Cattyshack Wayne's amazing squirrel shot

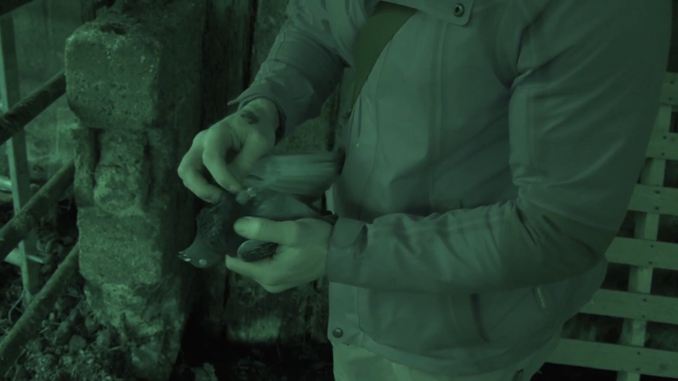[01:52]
Yeah, very good start. One down, just at the base of his neck.
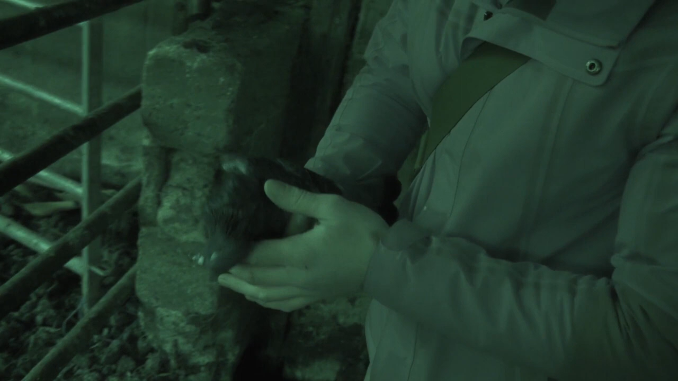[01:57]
A closer range in the barn, so we're using an 11mm lead on that one. And as you see, he dropped very well.
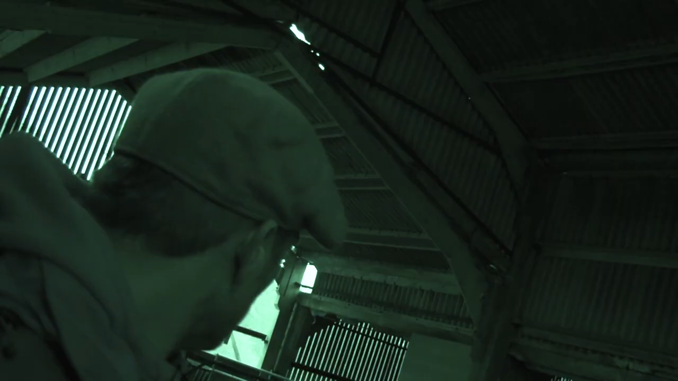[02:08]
Well, as the bird's been sat on the rafter like this, another reason why I use bigger ammo. You can see it's just caught the edge of its wingtip as it's gone up through.